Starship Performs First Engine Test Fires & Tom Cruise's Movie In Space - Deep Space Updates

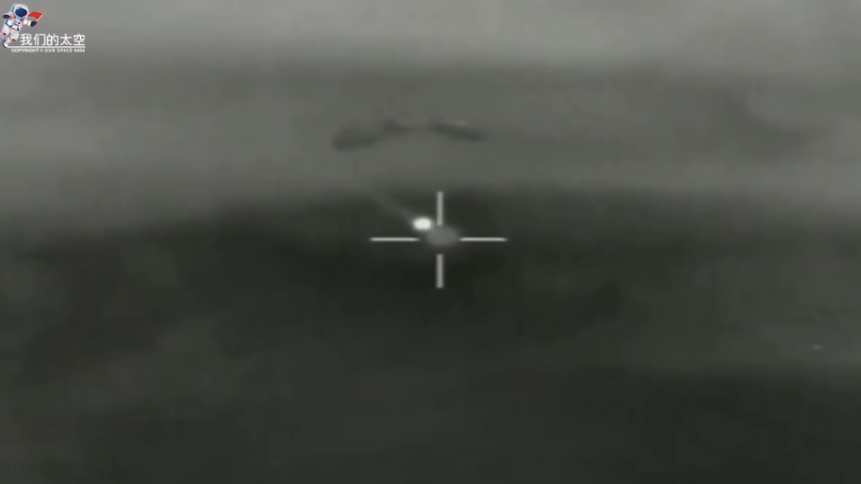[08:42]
So yeah this is the footage we have. It's all SD quality. The heat shield of course is detachable and you get to see it pop off.
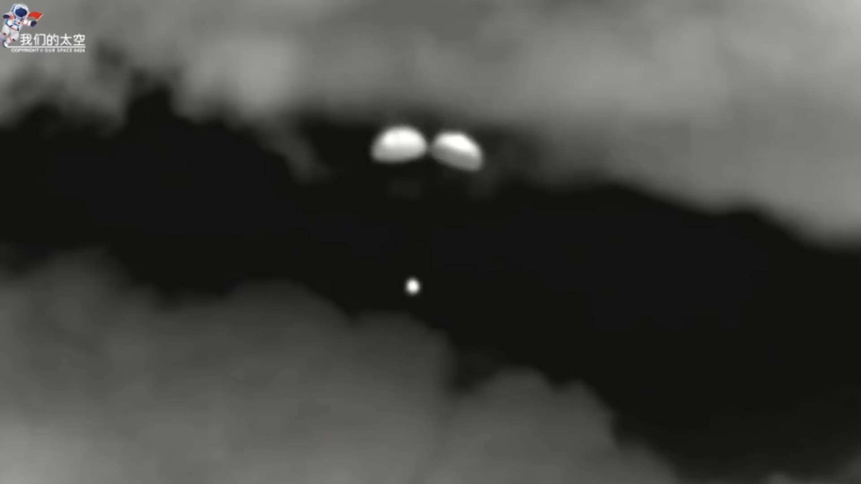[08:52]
There it goes. It falls onto the surface. The capsule's using three parachutes for redundancy. Although unlike say SpaceX parachutes they're all the same.